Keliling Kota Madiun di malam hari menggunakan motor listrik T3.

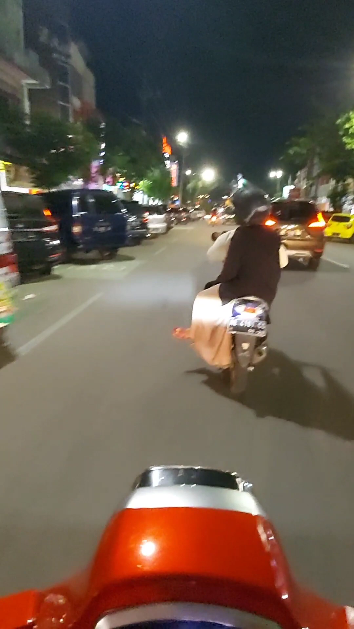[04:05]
Nah, ngarep kayak alun-alun Madiun. Gue kurang tahu aku serar ini.